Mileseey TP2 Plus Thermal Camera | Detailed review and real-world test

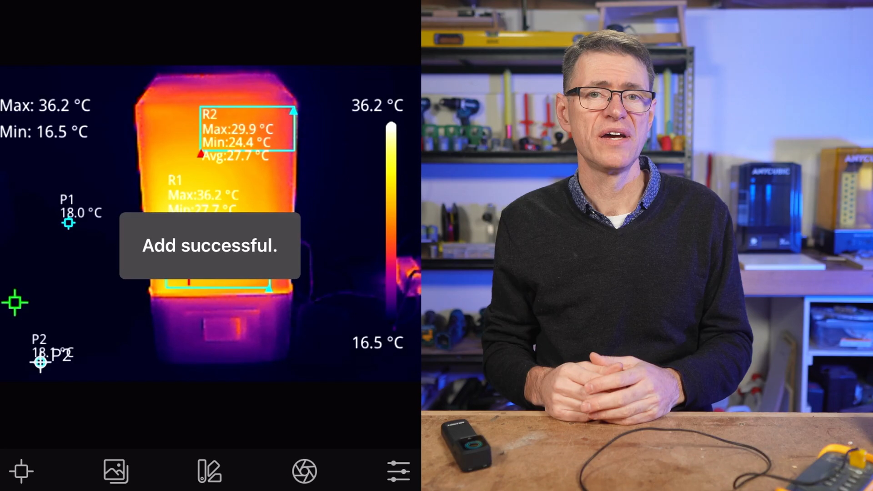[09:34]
On screen: max 36.2°C, min 16.5°C, scale top 36.2°C, scale bottom 16.5°C
Another finding from this test is that to get a desired average temperature around the vat and in the resin,
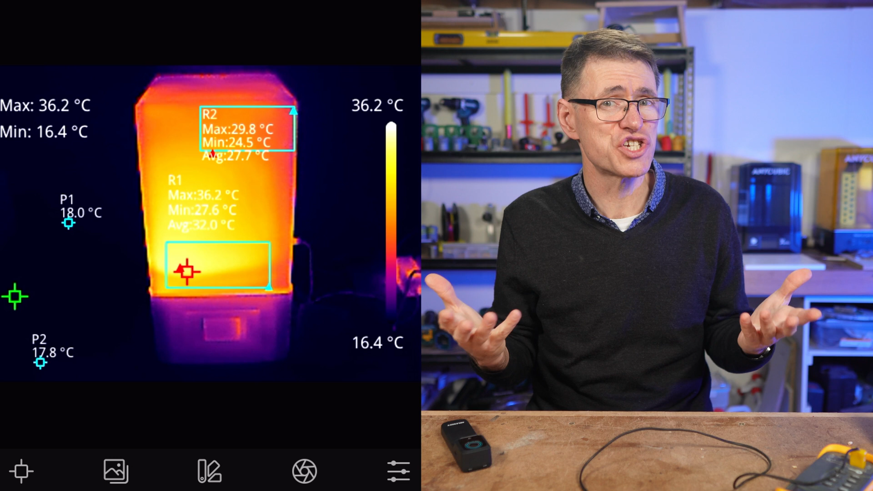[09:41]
On screen: max 36.2°C, min 16.4°C, scale top 36.2°C, scale bottom 16.4°C
I need to set the chamber heater to about 8 to 10 degrees more than what I want the average resin temperature to be. Well, at least that was the case in this particular example. So, am I better informed with the TP2 Plus?
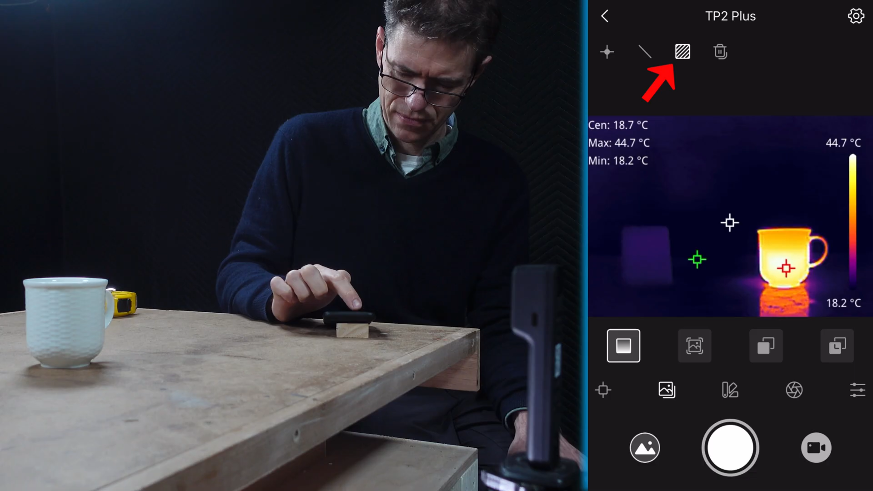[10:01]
On screen: max 44.7°C, min 18.2°C, scale top 44.7°C, scale bottom 18.2°C
you can see how features like regions, points, visible mode,
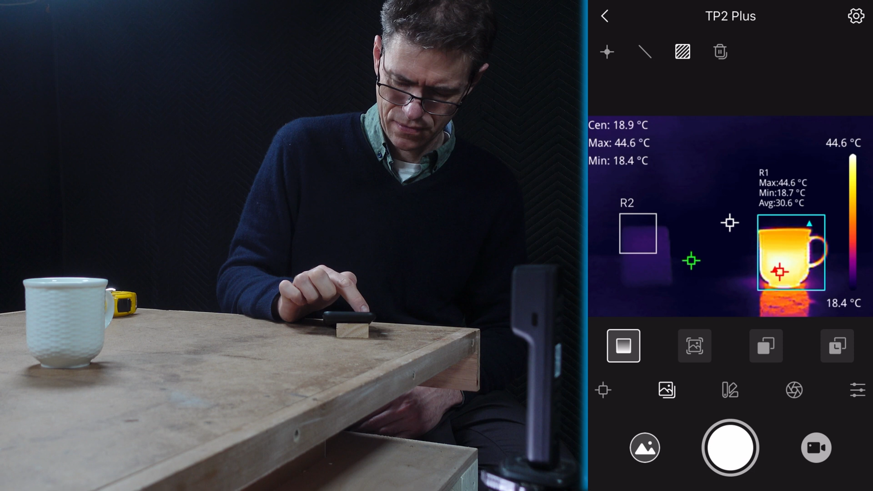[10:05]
On screen: spot 18.9°C, max 44.6°C, min 18.4°C, scale top 44.6°C, scale bottom 18.4°C
fuse mode, and IR mode can really help you understand how heat is affecting, well, whatever it is you're doing.